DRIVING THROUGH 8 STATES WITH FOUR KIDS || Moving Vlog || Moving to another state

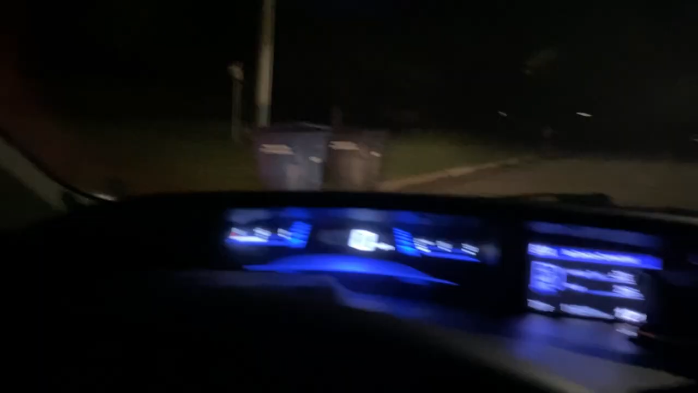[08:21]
we're dark but i hope you guys can see we've arrived to katie's house